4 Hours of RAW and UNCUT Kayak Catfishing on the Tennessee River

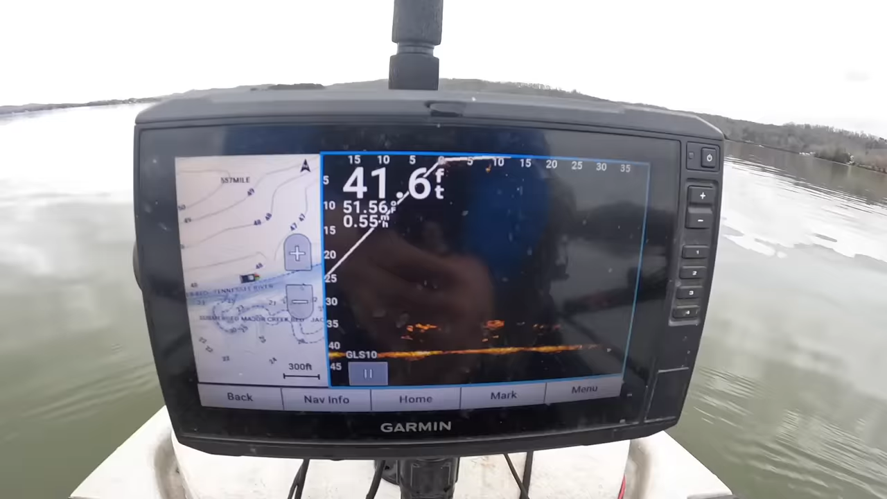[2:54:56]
On screen: depth 41.6 ft
whoo wee y'all the rain knock on wood the rain seems to have slacked off again for a second here we're on some bait see all that right there that's a cool bait and look right here too see where this we're right here on this other creek now too see how it loops around and
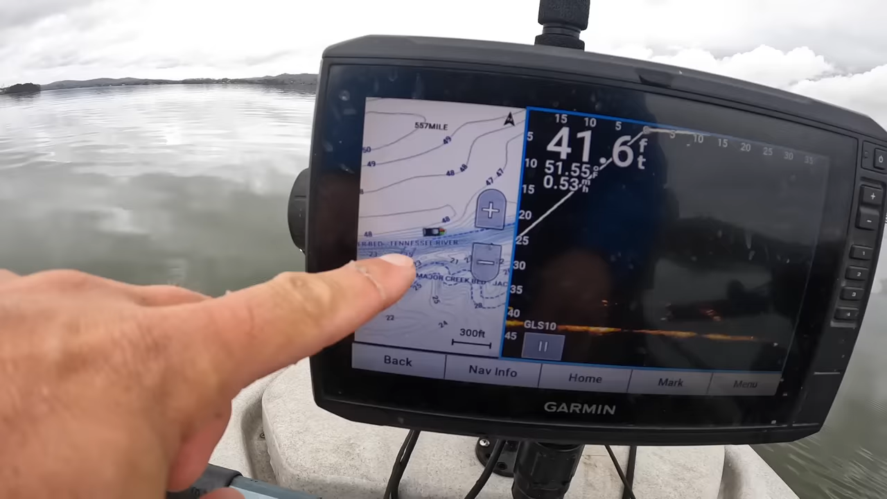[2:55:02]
On screen: depth 41.6 ft
comes out our baits are going down here right there behind it because we're passing it up so hopefully if there's something here along this creek now hopefully we're going to get on here
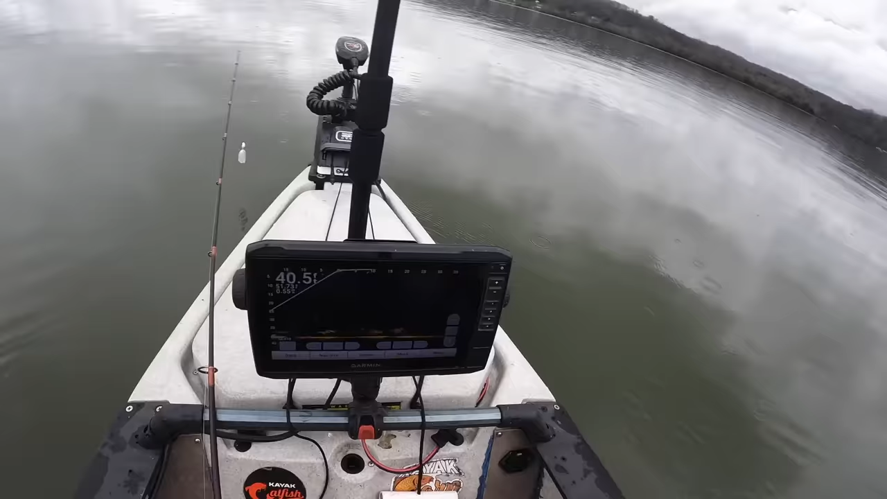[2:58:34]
let's see if we can yeah that's a bunch of bait right there though look at all that see all that right there along it's like 35 down to 40 feet it's just shad
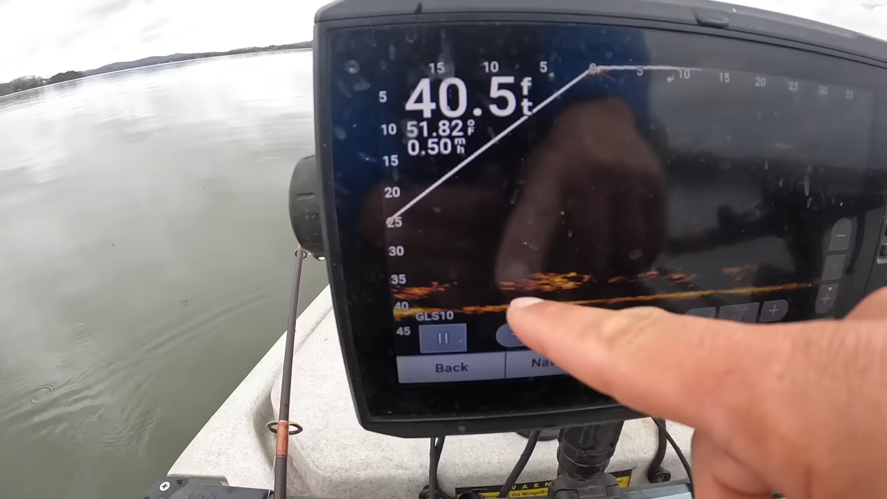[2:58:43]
On screen: depth 40.5 ft
there's some that looks like a little bit bigger marker that was there maybe that one too there's some fish under this but it don't seem like they're actively feeding on those shad
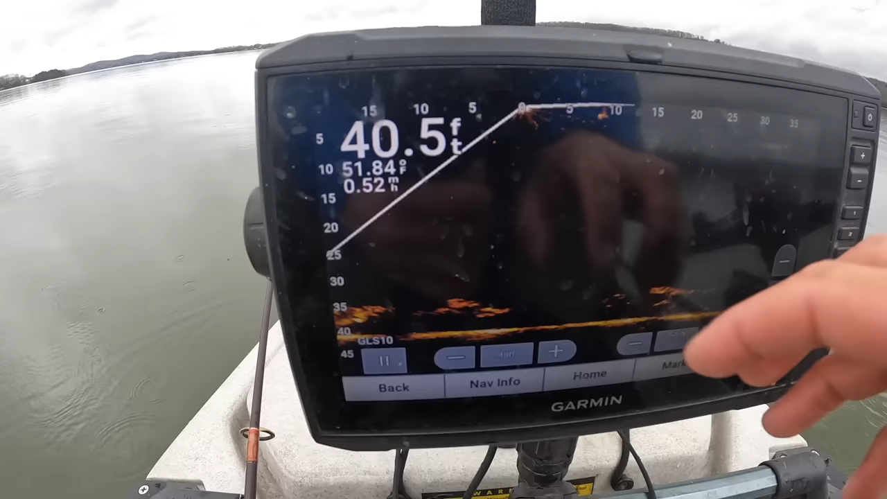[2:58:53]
On screen: depth 40.5 ft
or else they'd be all busted up the school seems pretty consistent